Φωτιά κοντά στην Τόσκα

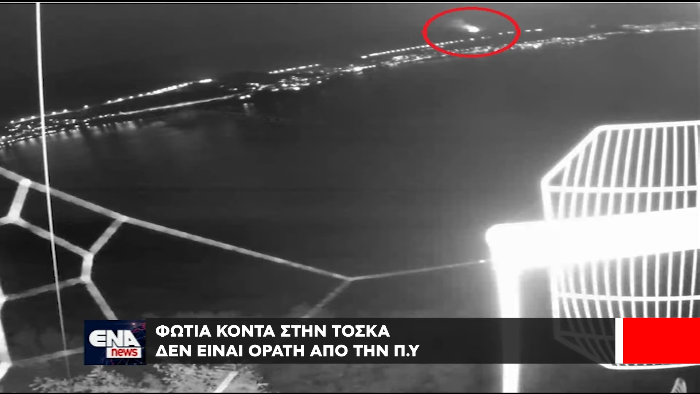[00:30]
ευχαριστώ πολύ βλέπουμε ότι είναι στο ύψος του παλιού στην Εγνατία οδό περίπου έτσι όπως τουλάχιστον φαίνονται από τις φωτογραφίες δεν είναι ορατή ή εύκολα και είναι δύσκολα προσβάσιμη από ό,τι πληροφορούμαστε Μαρία σωστά από τους πυροσβέστες.